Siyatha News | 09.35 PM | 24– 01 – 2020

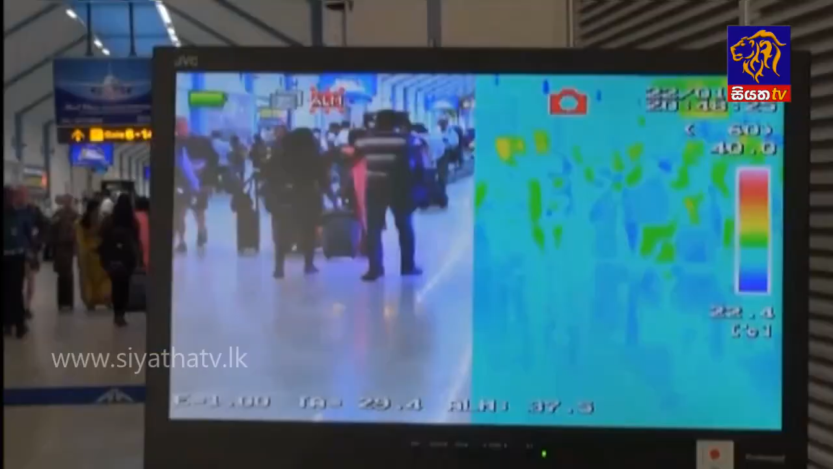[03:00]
විශේෂ ස්කෑන් යන්ත්‍ර පැමිණීම් පර්යන්ත තුළ ස්ථාපිත කර ඇති බවයි.